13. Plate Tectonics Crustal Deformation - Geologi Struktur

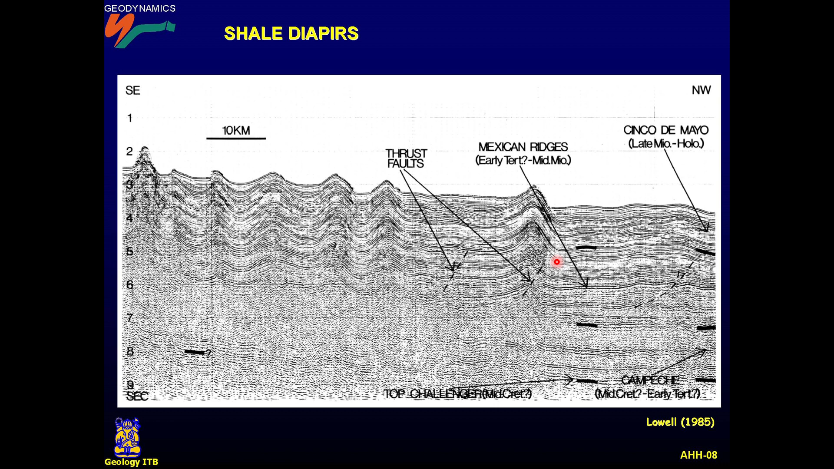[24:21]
Nah, ini juga sama pada bidang detachment tadi, ya, pada bidang shell tadi yang menyalurkan gayanya membentuk thrust fault. Thrust fault yang bagian atasnya akan terlipatkan menjadi anticline seperti ini.
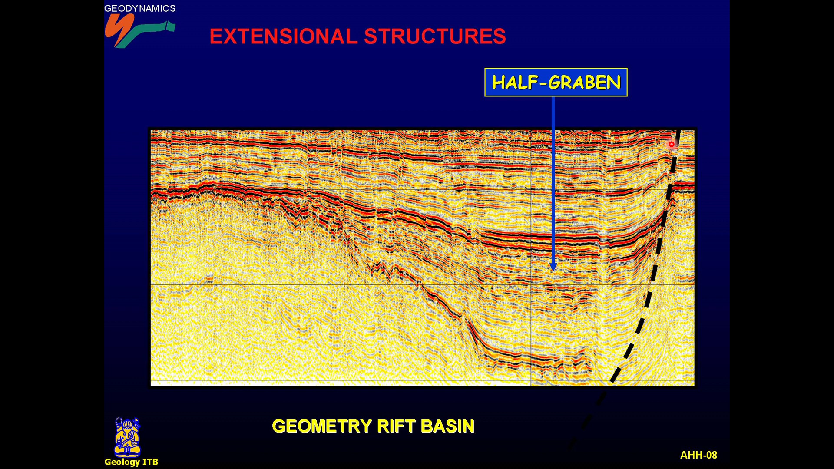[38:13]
Nah, sehingga sampai pada satu waktu sesar ini tidak aktif lagi. Nah, setelah itulah baru diendapkan endapan-endapan post rift-nya, post deposit-nya. Seperti itu. Nah, ini kalau kita lihat pada seismik ya, yang lebih kompleks.
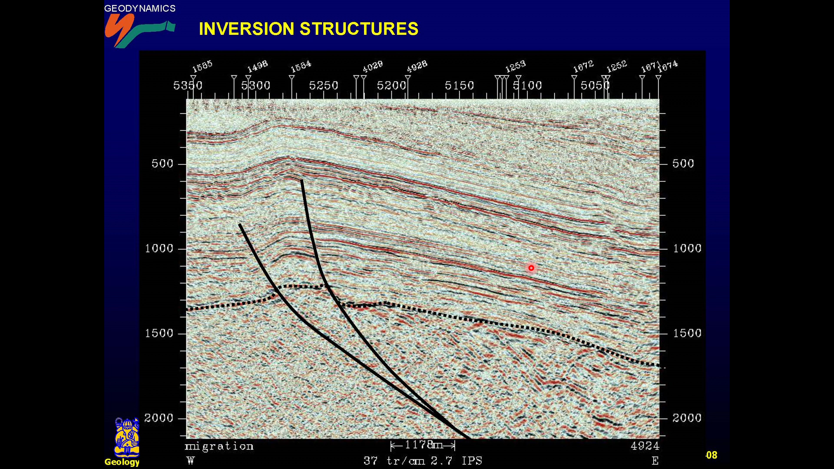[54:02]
reverse fold ya, bawahnya normal fold, atasnya reverse fold. Ini adalah contoh dari inversion structure. Nah, ini adalah contoh dari geometrinya ya. Kalau kita lihat, ini adalah fold-nya tadi.